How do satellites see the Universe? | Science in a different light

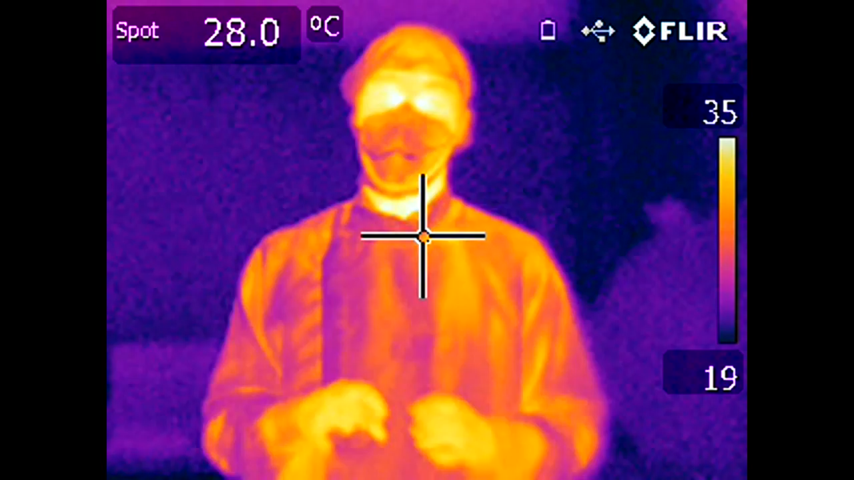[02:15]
On screen: spot 28.0°C
behaves differently than it does in the visible. In the visible everything around us is dark
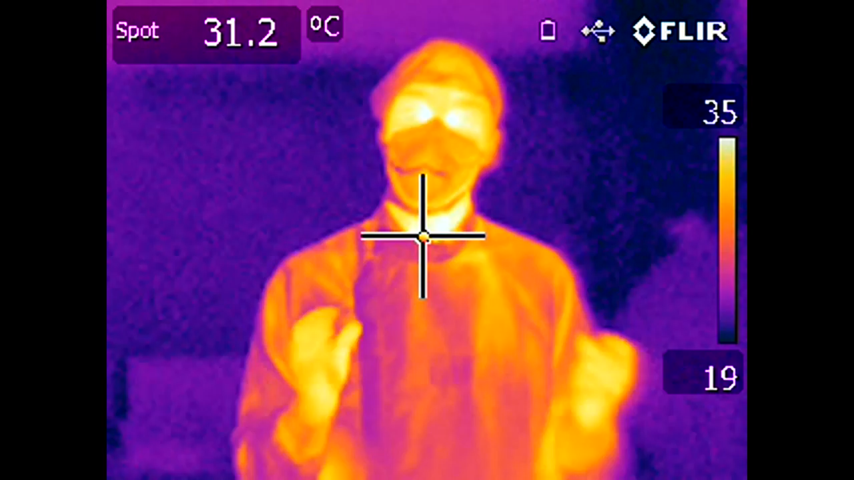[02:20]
On screen: spot 31.2°C
but in the infrared everything acts as a light source and we can use this property of light to give us more information about the world around us.
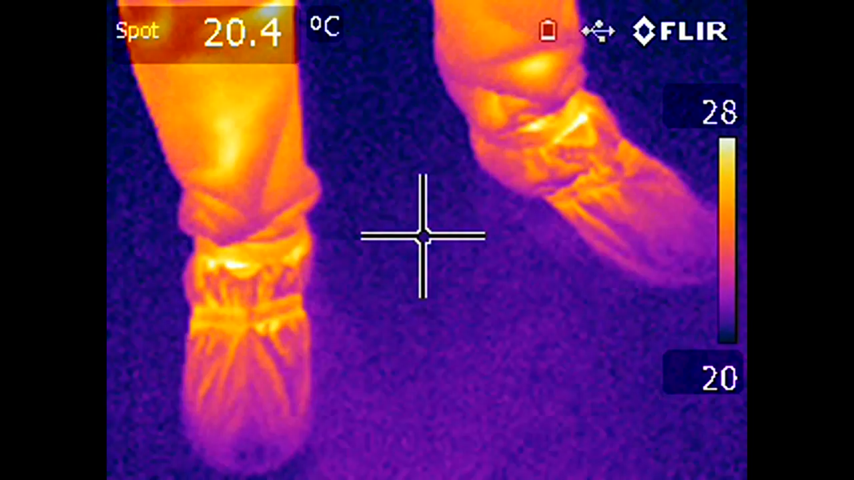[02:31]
On screen: spot 20.4°C
In this case temperature and we can use these same techniques from satellites to understand the world around us to measure the